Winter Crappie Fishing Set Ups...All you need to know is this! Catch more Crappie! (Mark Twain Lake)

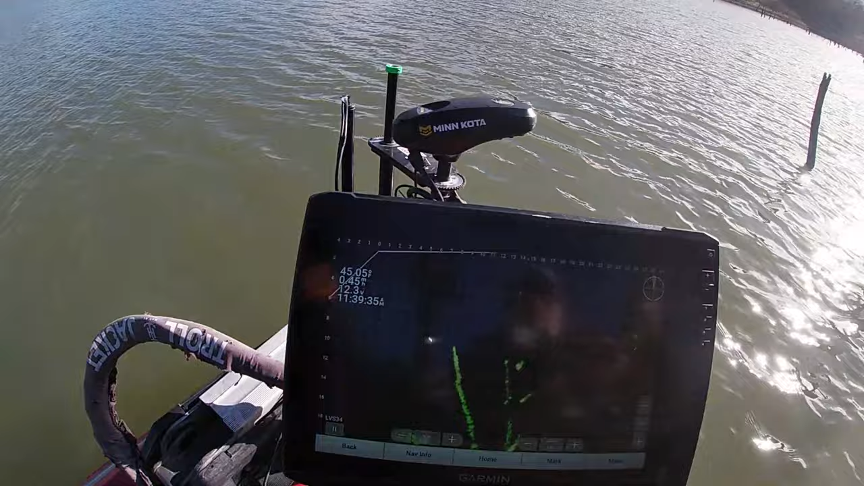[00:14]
That's a crappie. It's probably a decent crappie.
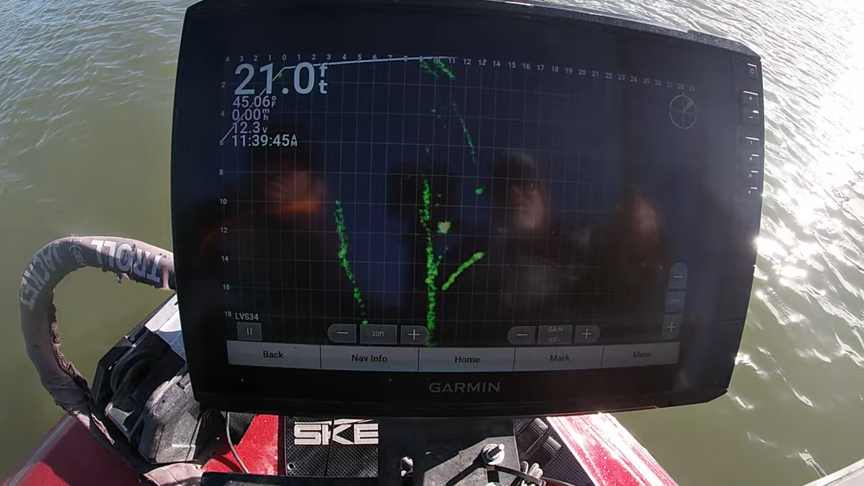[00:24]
On screen: depth 21.0 ft
Get to him before the wind blows me up.